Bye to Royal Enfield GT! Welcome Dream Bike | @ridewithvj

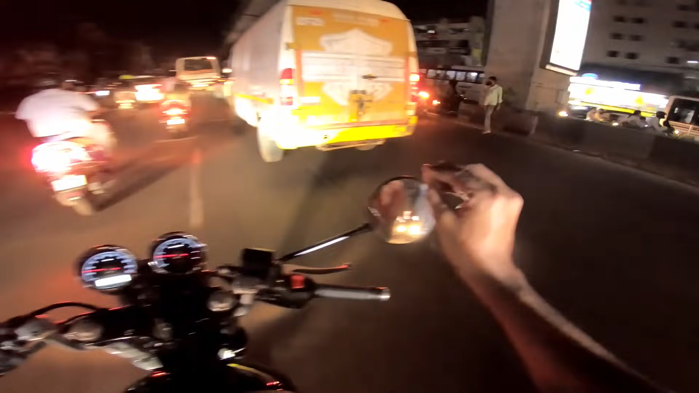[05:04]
ఎట్లా అంటే ఈ చీకట్ టైంలో సైడ్ మిర్రర్లో లైట్ వెళ్తురు, అంటే వెనకాల నుంచి ఏదైతే లైట్ ఉంటుందో ఆ వెళ్తురు ఈ లైట్లో అంటే ఈ మిర్రర్లో పడి మన కళ్ళల్లో పడుతుంది.
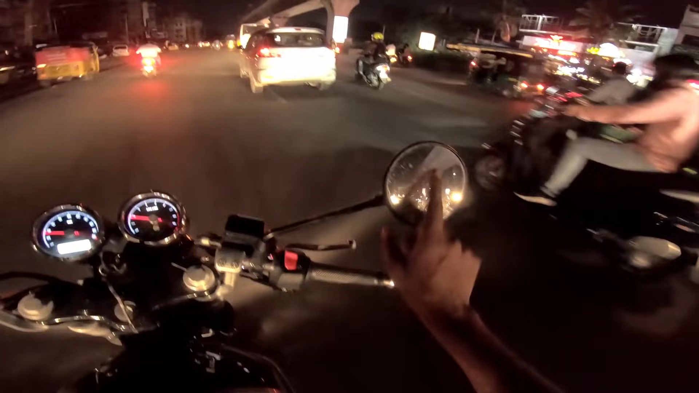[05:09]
కళ్ళల్లో పడ్డప్పుడు మనకి విజన్ అనేది సరిగ్గా ఉండదు, ముంగట ఇది బాగా డిస్టర్బ్ చేస్తూ ఉంటుంది.
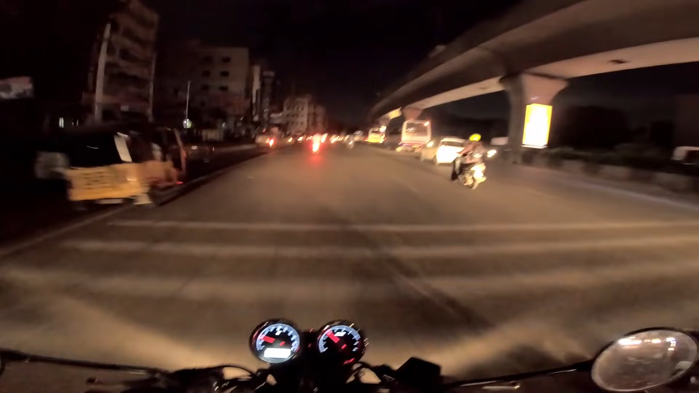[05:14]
కాకపోతే ఈ మిర్రర్స్కి లైట్గా బ్లాక్ కలర్ కోట్ వేసింది ఉంది. డే టైంలో విజిబిలిటీ మంచిగా ఉంటుంది, నైట్ టైంలో విజిబిలిటీ మంచిగా ఉంటుంది.